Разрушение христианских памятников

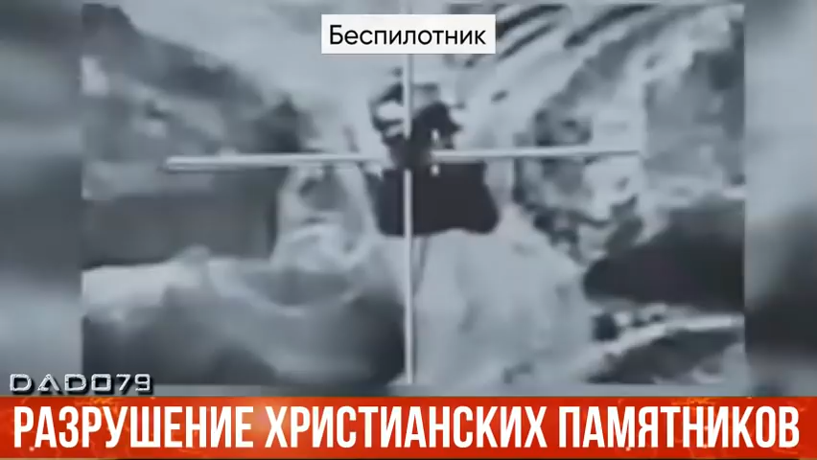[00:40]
Работа азербайджанских беспилотников выглядит вот так.
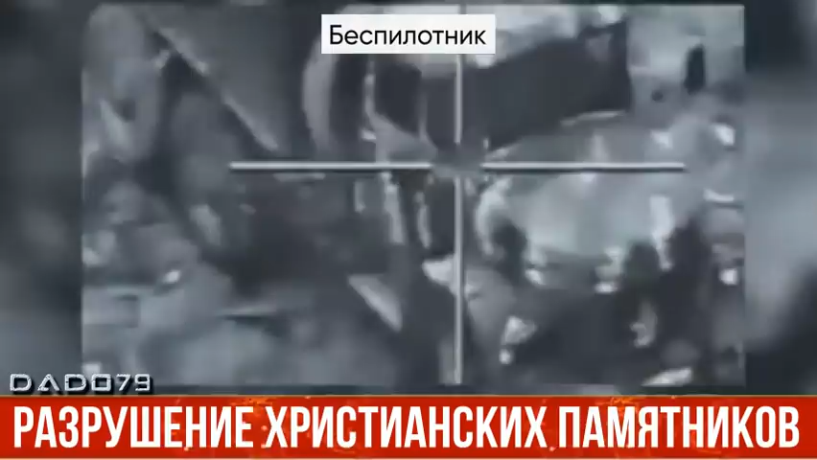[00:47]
А вот так выглядят артиллерийские удары. А вот это так называемый удар по церкви.